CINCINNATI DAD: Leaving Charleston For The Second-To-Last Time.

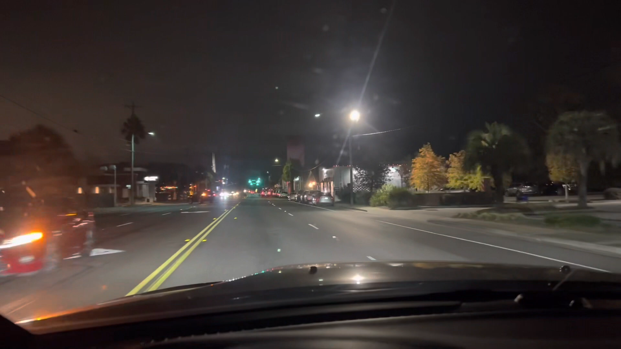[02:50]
I totally missed an Indian restaurant that was back there that an anesthesia person reminded me or suggested to me. So, this is kind of fun. This whole little downtown area where I am, I don't know what to call this. Is this West Ashley? I'll have to look it up. And I think maybe I've shot video before driving here. You can see things a little better at night. But, yeah, there's the place called The Roost and The Oak Barrel. Yeah, it's a cute little, cute little strip.